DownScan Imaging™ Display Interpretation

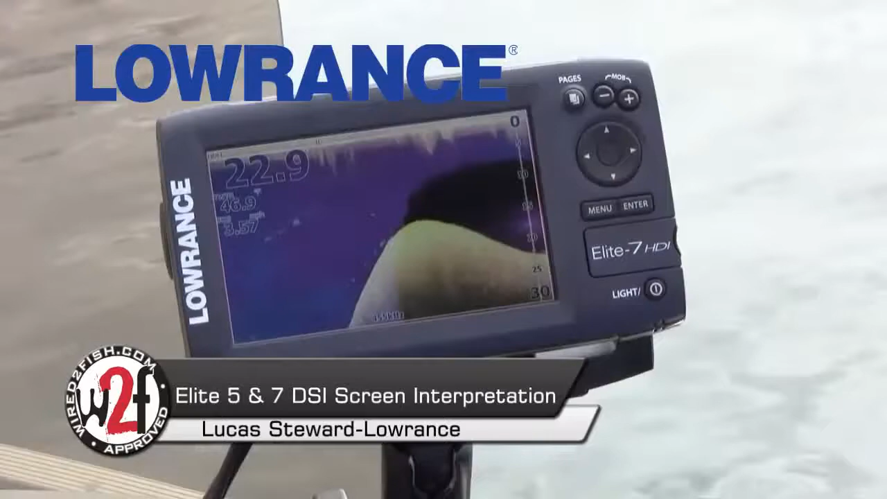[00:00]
Yeah, we just came up a big transition here, and we're looking for a weed line.
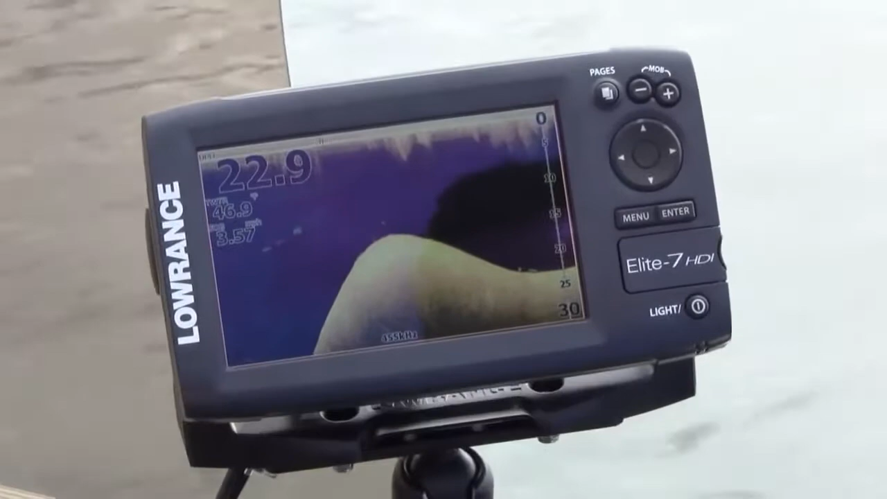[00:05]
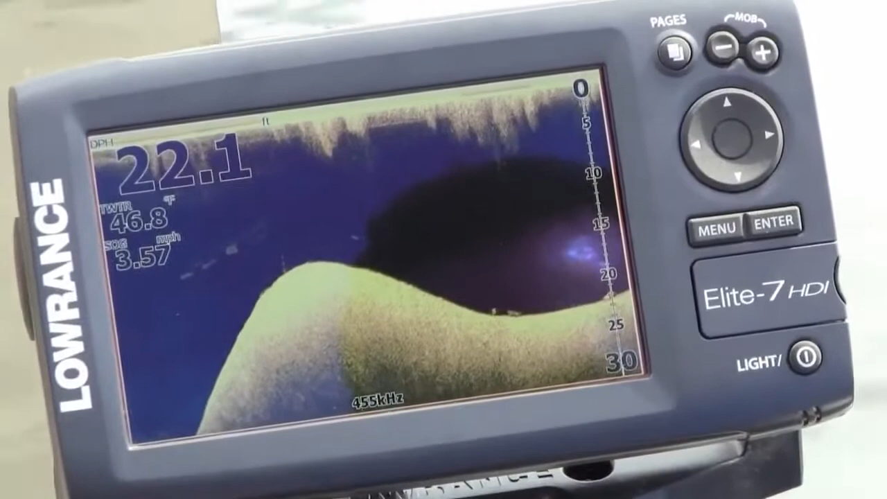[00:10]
On screen: depth 22.1 ft, water 46.8°F, speed 3.57 mph
Point out what you're seeing on that screen. Yeah, so you're actually seeing some small rocks down here, right on the bottom.
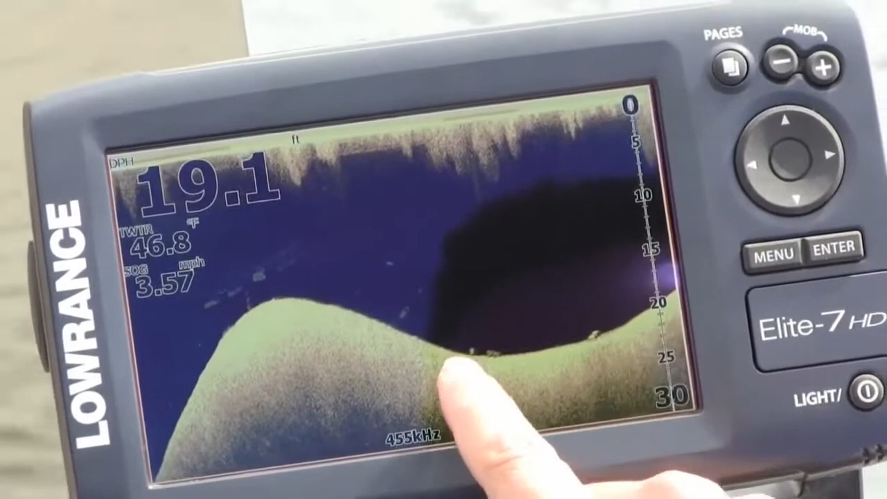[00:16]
On screen: depth 19.1 ft, water 46.8°F, speed 3.57 mph
This information up here is actually turbulence
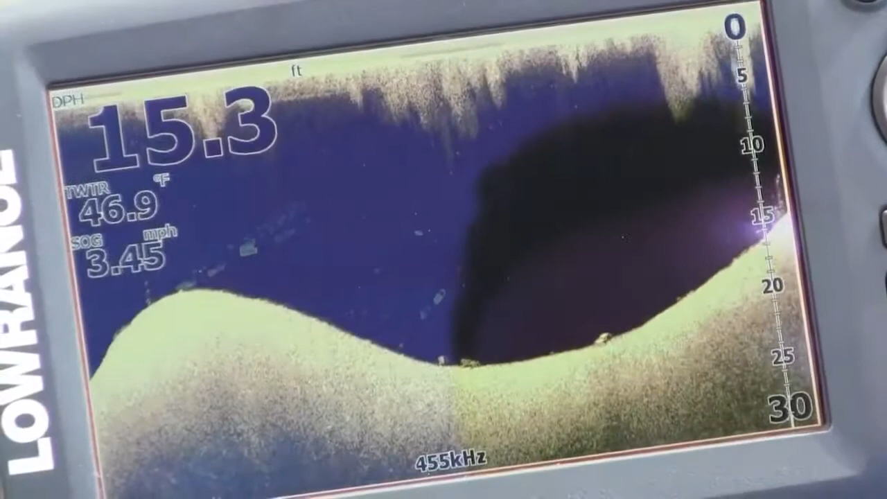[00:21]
On screen: depth 15.3 ft, water 46.9°F, speed 3.45 mph
from where we've previously passed over this route. Ah, so here we go.
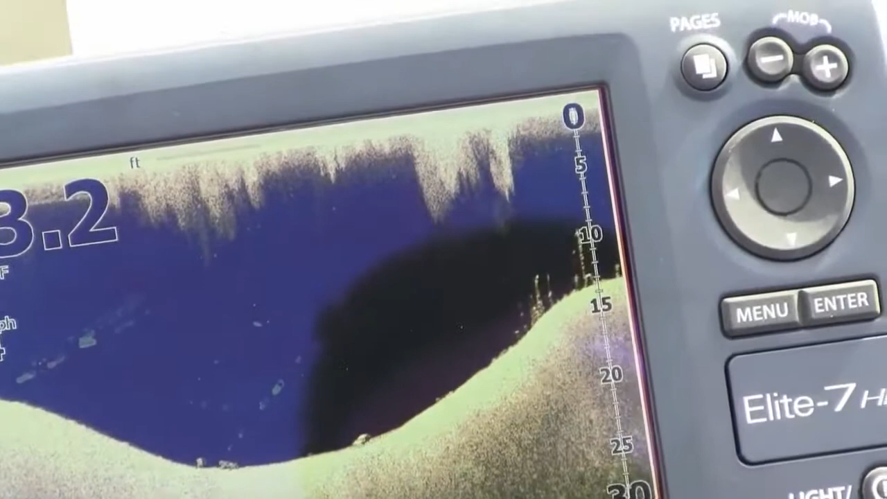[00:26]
This is actually weeds on downscan.
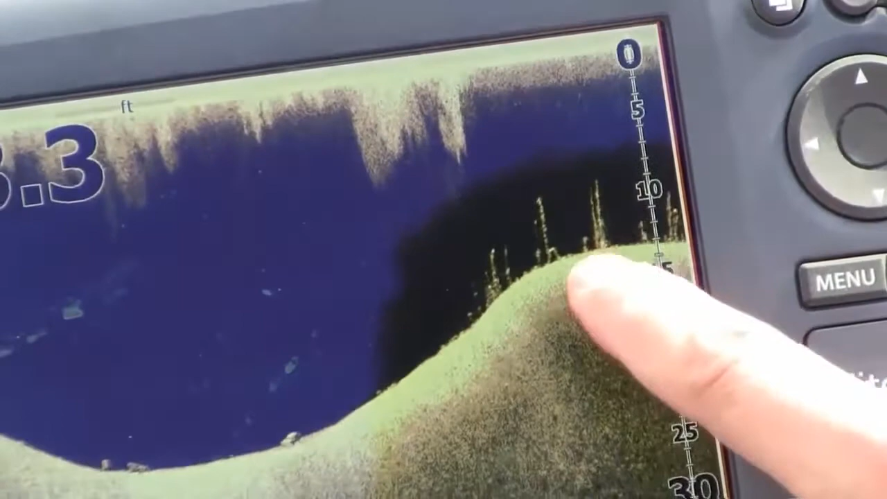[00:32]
So you can see the weeds are connected to the bottom. And what you want to look for is if fish are in there,
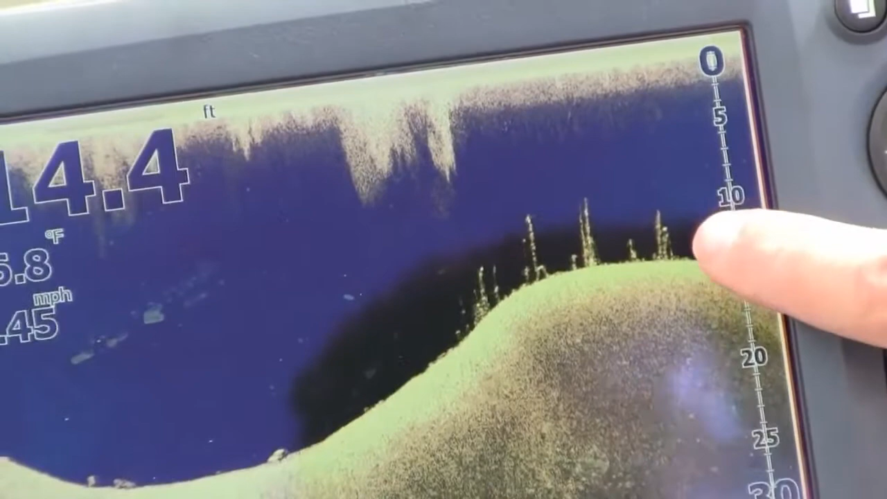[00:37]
you're looking for these dots that are right at the top and have a little bit of separation from the weeds. You can also see how this is a real hard bottom and then kind of gets softer in here by the shading.
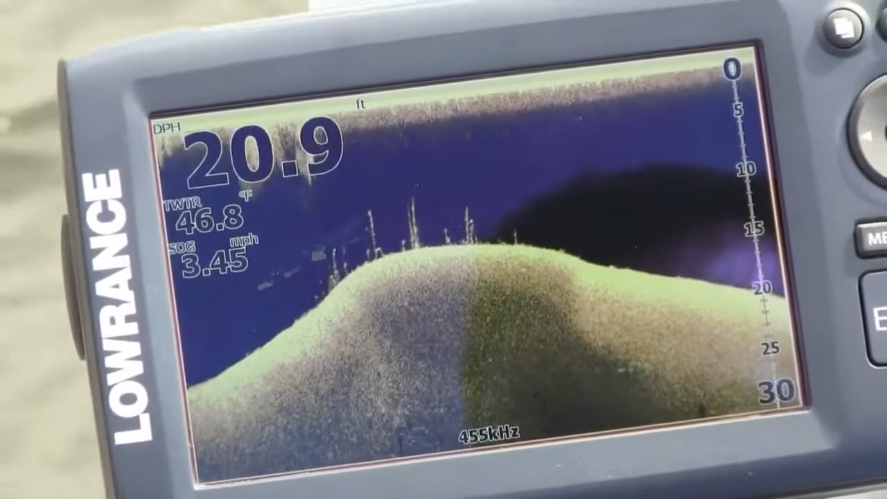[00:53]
On screen: depth 20.9 ft, water 46.8°F, speed 3.45 mph
I think we can catch that one.